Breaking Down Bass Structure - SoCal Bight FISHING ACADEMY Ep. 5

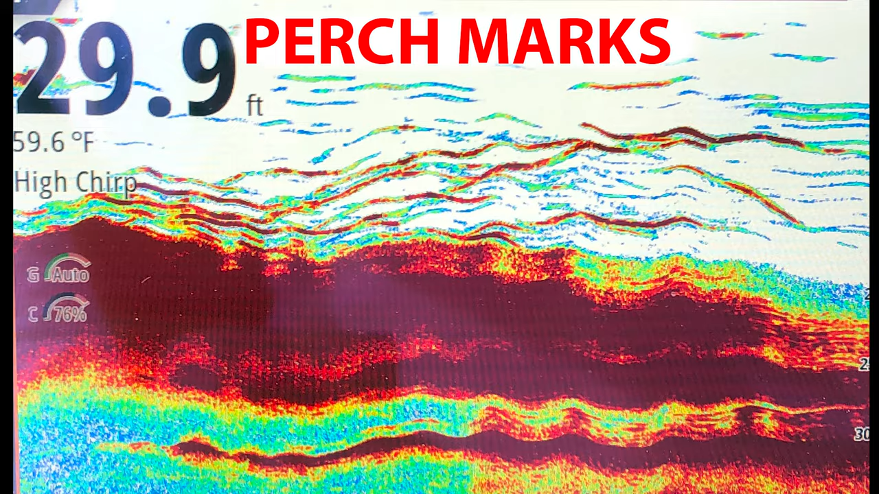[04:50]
On screen: depth 29.9 ft, water 59.6°F
I must have sea bass under me, maybe yellows. And I look down, those big worms are just caused by this blue perch. It's this long, that big, that wide. And it's just sitting directly under that fish finder.
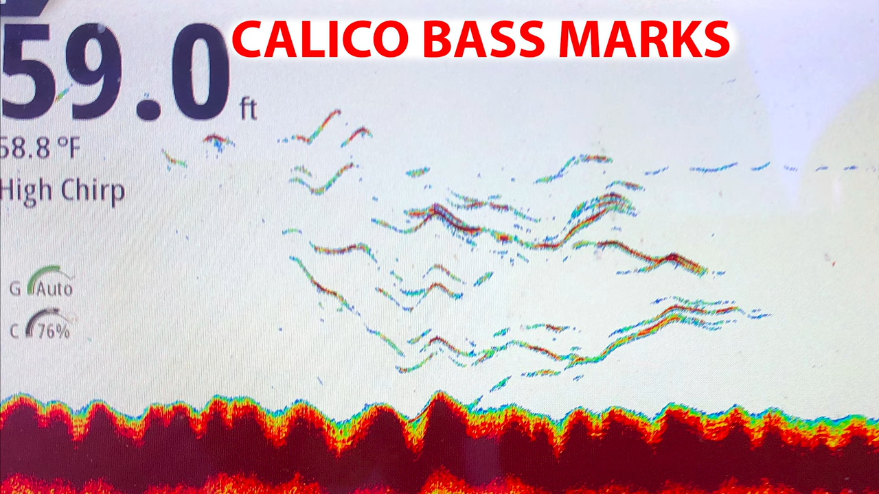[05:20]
These fish were actively feeding. We were catching them on crankbaits. You can kind of see how they go up and down on the meter. They're not stationary. They're moving around. They're feeding. They may pause. But it shows motion. Any kind of game fish you find on your meter is going to give some indication of movement, unlike the perch mark, which just look like straight lines, basically. The other thing you're going to see on your fish finder is sand bass. And while sand bass, you're not going to mark them if they're just hanging out. Because they're either laying on the bottom or they're close to the bottom, just chilling out. And until they come up to feed, you often won't see them.
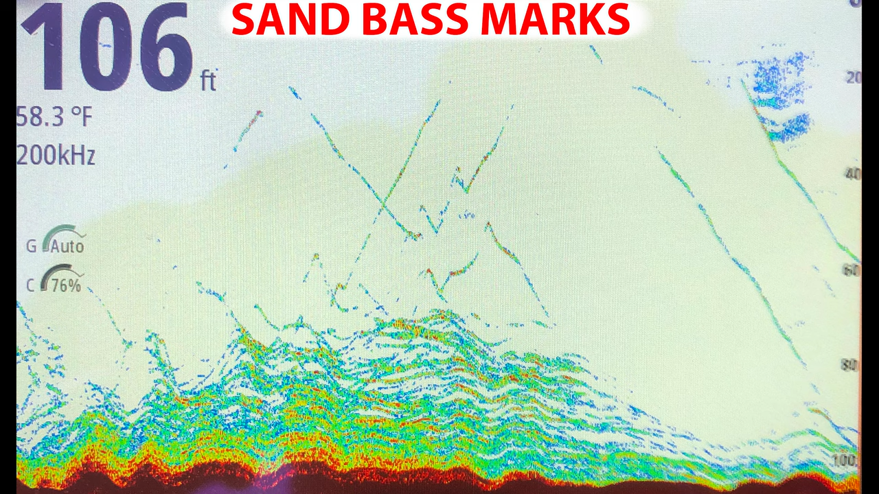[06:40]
On screen: depth 106 ft, water 58.3°F
And as I'm throwing it over the side, you can see here on the blue where it's gassing out of the swim back down. So pretty cool technology anyway. But that's on the Simrad NSS EVO 3. But the, so the mark with sand bass, you're probably not going to mark them.